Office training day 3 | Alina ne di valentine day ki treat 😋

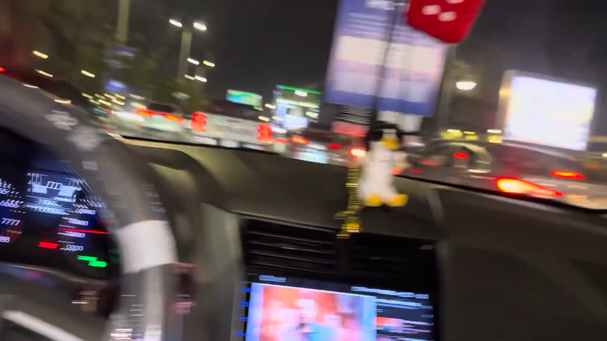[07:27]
और हम निकल गए हैं कॉर्निज की वादियों में थोड़ा सा एक लॉन्ग ड्राइव करने के लिए।